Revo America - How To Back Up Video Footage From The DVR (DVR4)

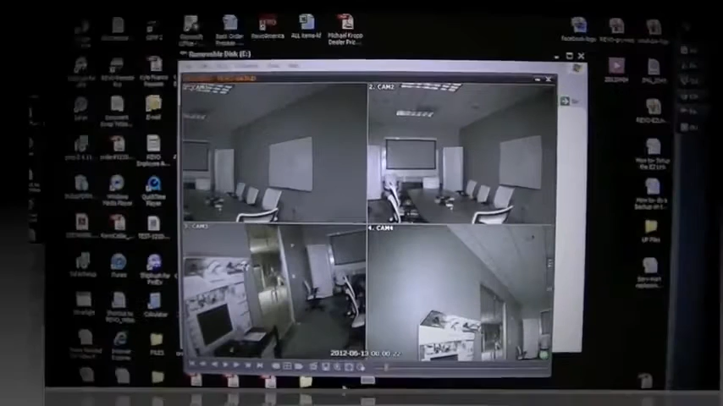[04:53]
You will also see the screen format icon, which allows you to change the layout of the cameras you see. On the right of the screen format icon, you will see the save icon, which allows you to do a save as of the current image as a still photo.